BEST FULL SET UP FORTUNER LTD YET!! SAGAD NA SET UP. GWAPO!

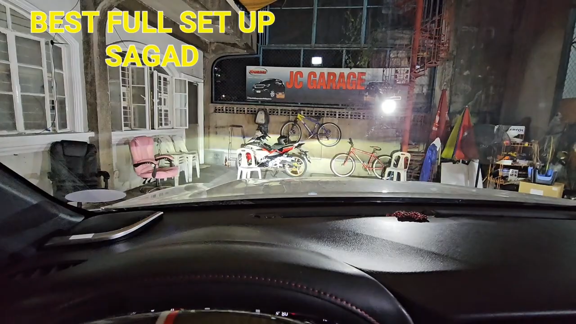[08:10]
Foglight lang yan. ganyan sya kalinaw. Ayan yung foglight LED namin. Projector. Yung mga may fortune na may inailaw. Ito yun. Foglight lang yan.